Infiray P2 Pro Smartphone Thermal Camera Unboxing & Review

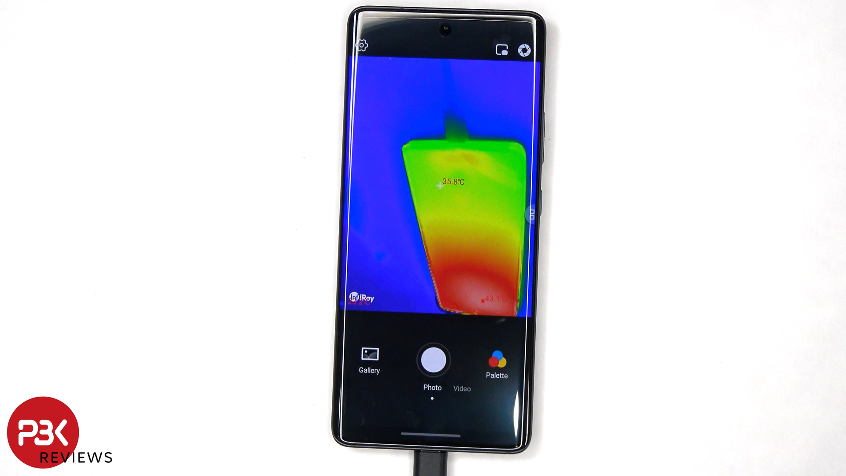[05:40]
On screen: spot 35.8°C
Another option you have is to use the picture in picture, which allows you to turn on the cameras on your phone, either the back ones or the front ones. So that's another useful feature.
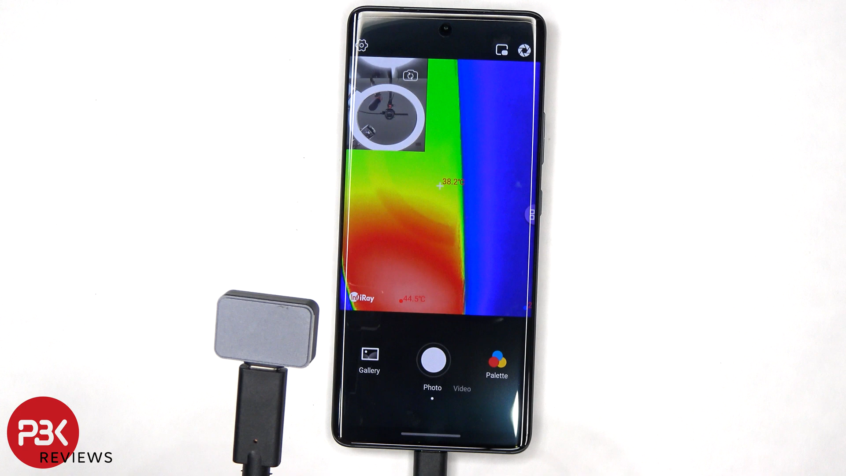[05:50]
There's also a calibration button on the top right. Here's a look with the provided zoom lens.
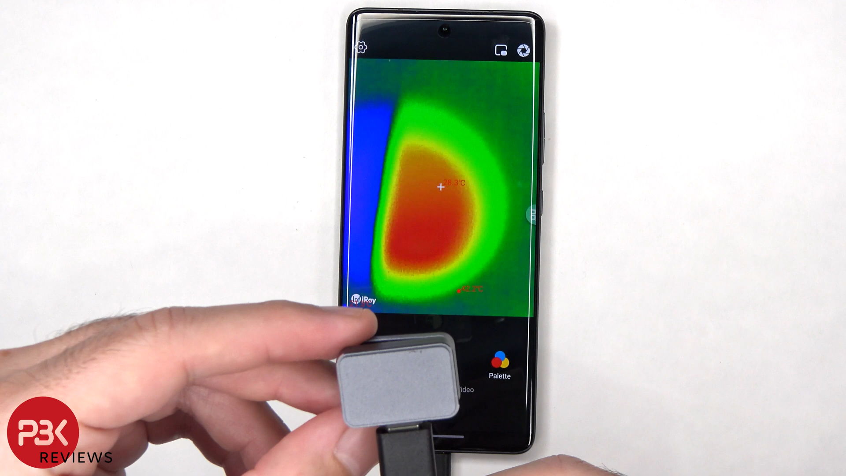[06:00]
So it provides a little bit of zoom.
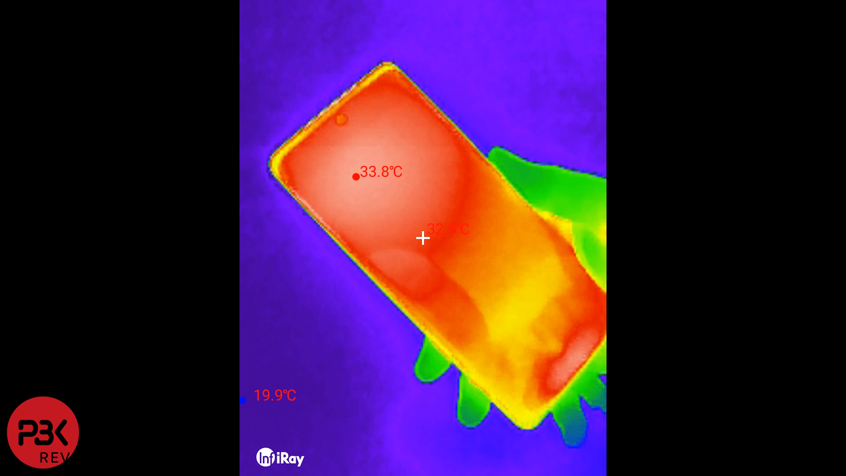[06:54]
I really like the fact that there's an extension cable, so you can use the camera at different angles without having to move the actual phone around.